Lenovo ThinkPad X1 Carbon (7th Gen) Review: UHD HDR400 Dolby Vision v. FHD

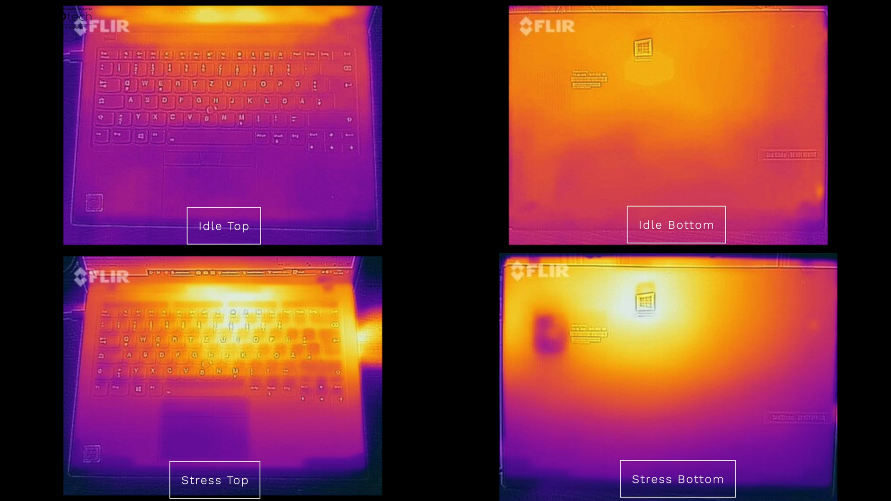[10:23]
now as far as thermals are concerned i thought they did a pretty decent job although when you're really stressing it it will start to get really warm and of course it will start the thermal throttle which is to be expected in such a thin and light laptop now as far as the fan is concerned
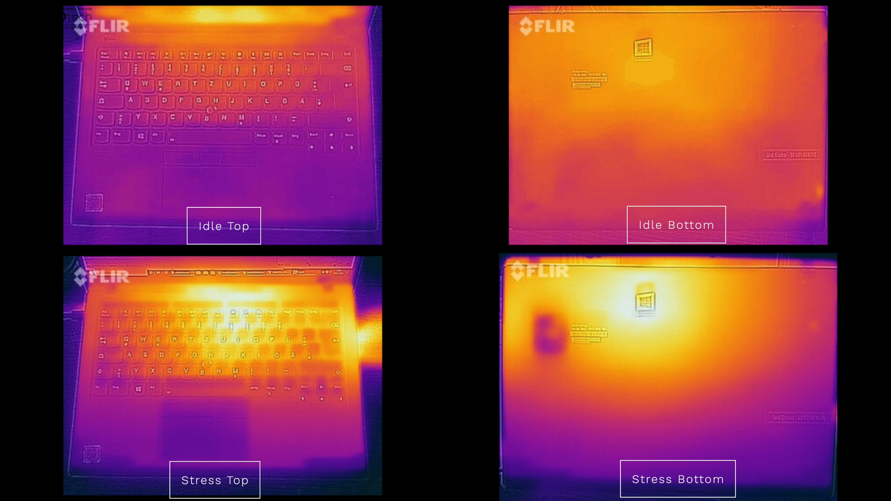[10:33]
it will kick in and it doesn't get too loud and not too annoying so that's pretty good but for normal everyday tasks you won't notice the fan and it stays relatively cool now one of the most pleasant surprises and